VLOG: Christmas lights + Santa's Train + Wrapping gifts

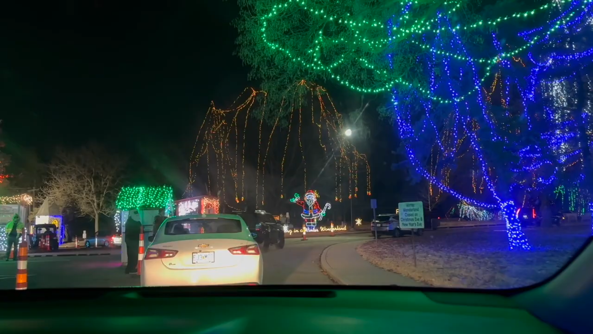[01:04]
Aquí adentro. Ahí está Santa Claus. Cash? Yeah. Thank you very much, and if you want, please dim your headlights. Okay. That's good. Thank you.